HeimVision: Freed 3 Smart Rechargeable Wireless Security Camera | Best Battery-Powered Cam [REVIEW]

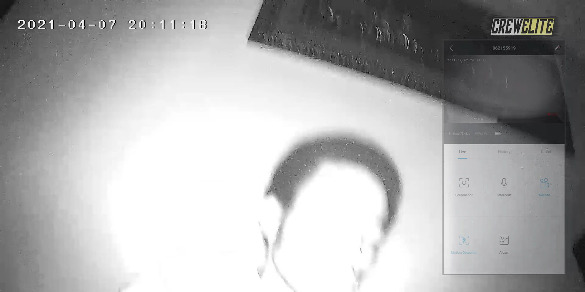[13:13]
so honestly the camera quality of this camera isn't too bad you can easily use this in the night time to capture criminals or people